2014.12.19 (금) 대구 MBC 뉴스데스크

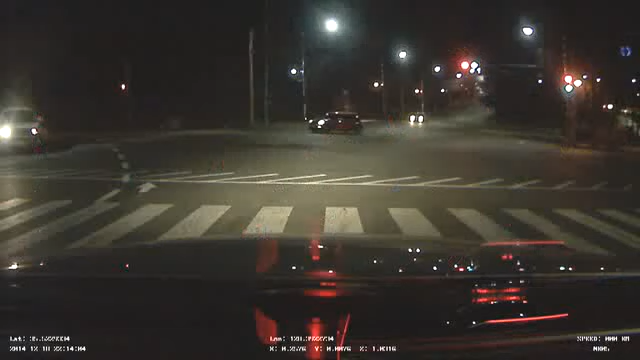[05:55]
어젯밤 대구 수성구의 한 도로 운전 중인 다른 승용차를 심하게 들이받은 차가 사고조치도 없이 달아납니다.
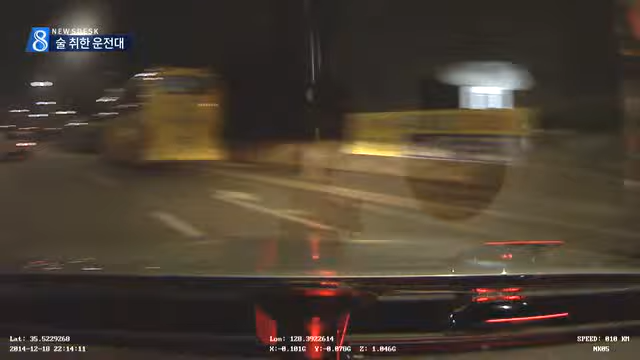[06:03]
비틀대며 위태롭게 달린 차는 뒤따르는 택시기사가 경찰에 신고하고 겨린 차가 막아선 뒤에야 멈춰섭니다. 경찰에 잡힌 50대 운전자는 면허 정지에 해당하는 만취 상태였습니다.